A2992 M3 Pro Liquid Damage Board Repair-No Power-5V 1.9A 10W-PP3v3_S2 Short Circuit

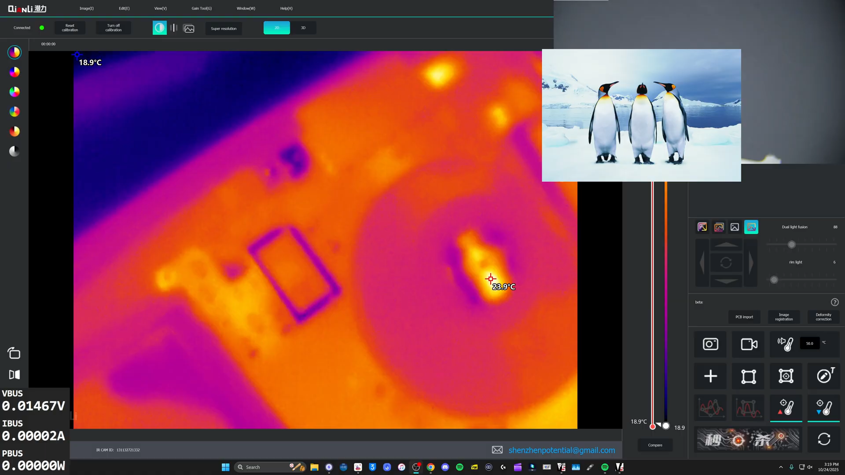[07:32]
On screen: scale bottom 18.9°C
I think that's probably our, our main flaw there. So, um, the customer did say this would stay on for a bit and, you know, work for them.
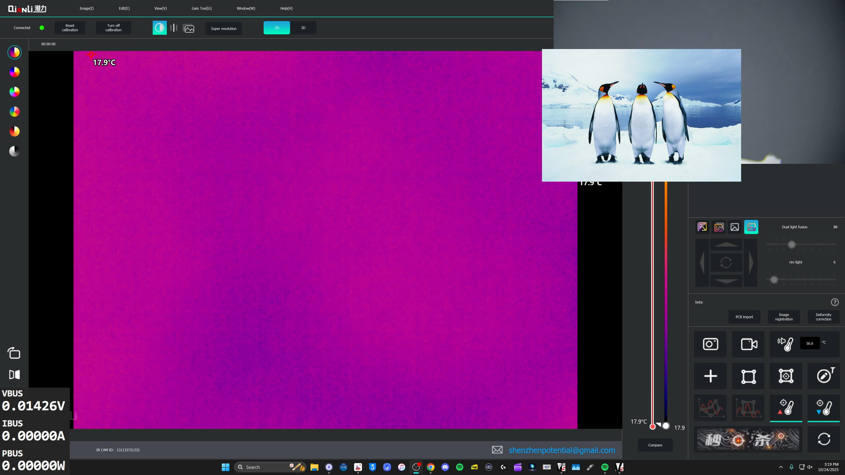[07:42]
Um, perhaps at some point, but yeah, that capacitor is shorted. And we can see which one it is right there. It looks like it got very, very hot. I'll replace that guy. Get anyone on there.
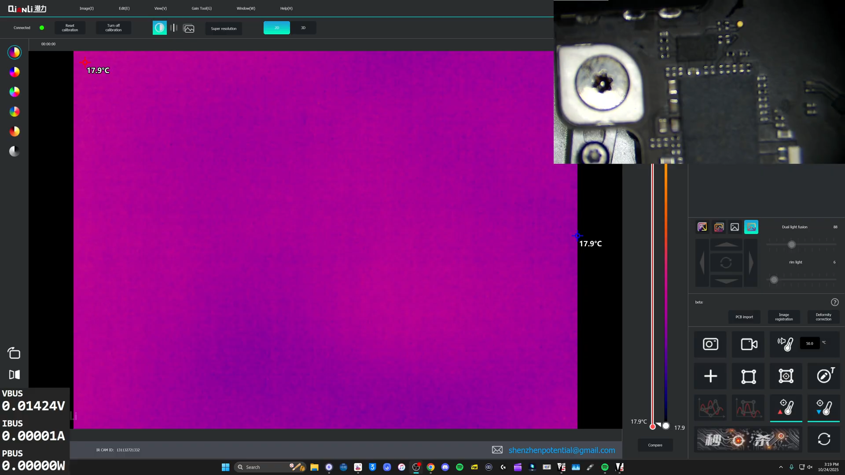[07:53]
On screen: max 17.9°C, min 17.9°C
Okay. We'll be back. Okay. So I think we can see, um, what opposites are here is misbehaving.